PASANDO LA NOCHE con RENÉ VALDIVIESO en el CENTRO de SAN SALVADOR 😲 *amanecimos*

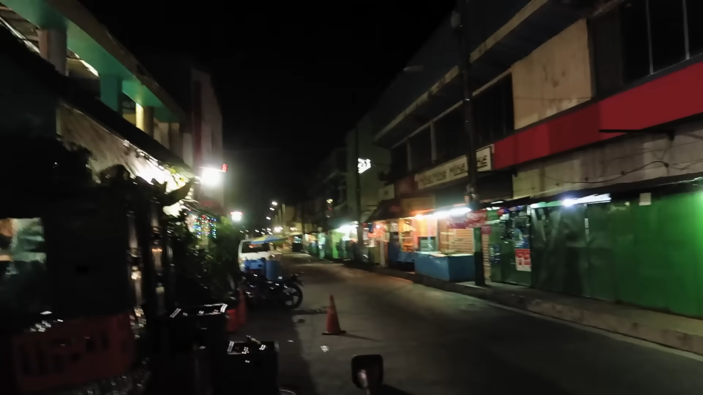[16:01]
Aquí ya estamos hablando ya del centro de San Salvador, ya de noche. Sí, el centro, viejo. El centro es el centro. Y muchas personas nos han dicho, de Chavetado, van a quedarse ya al centro porque tengo con la curiosidad de ver cómo se ve como eso de las 3 de la mañana.